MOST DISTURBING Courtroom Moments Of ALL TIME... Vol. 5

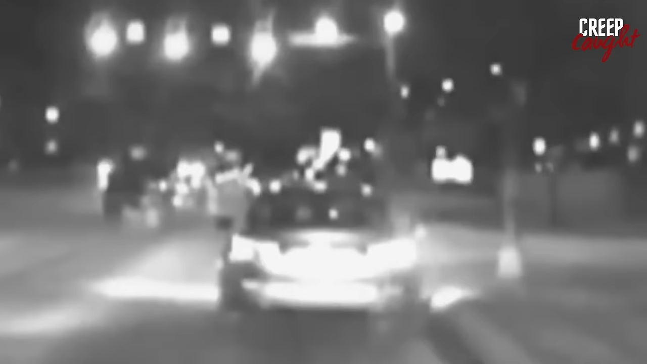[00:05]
Monica Hawkins, a judge in family court, unexpectedly became a defendant after police stopped her car in response to reports of erratic driving.
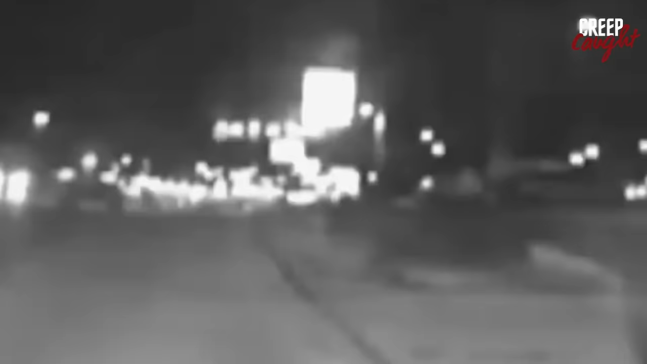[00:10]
The officers identified Hawkins and noted a strong smell of alcohol from her vehicle.
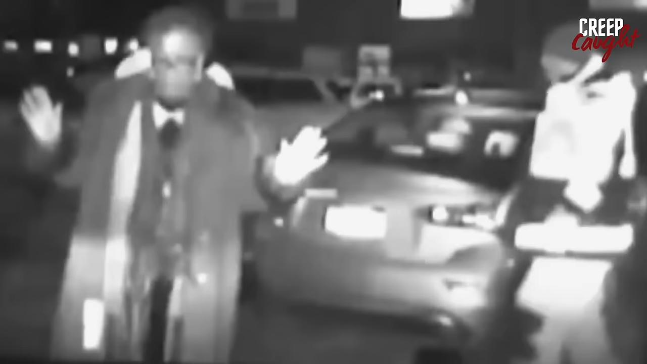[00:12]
They asked her to undergo field sobriety tests, which she failed.